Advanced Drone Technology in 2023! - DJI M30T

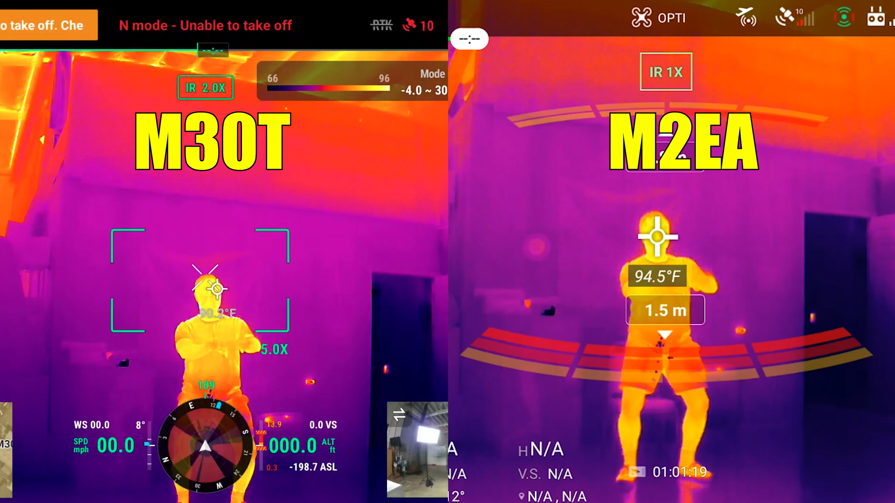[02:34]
The M30 will have a virtually identical thermal camera as a Mavic 2 Enterprise Advanced but that's where the similarities between these two end.